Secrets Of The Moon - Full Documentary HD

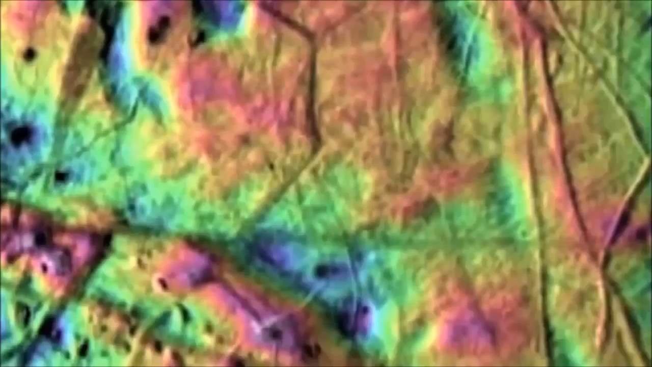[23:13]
are enormous geological patterns that have been dubbed crop circles.